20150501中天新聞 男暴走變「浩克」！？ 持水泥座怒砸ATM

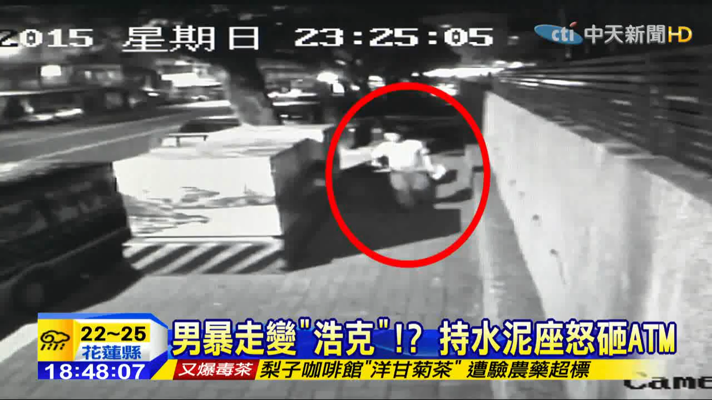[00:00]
深夜11点多身穿黄色上衣的男子手持水泥机做旗杆猛砸提款机一下 两下 三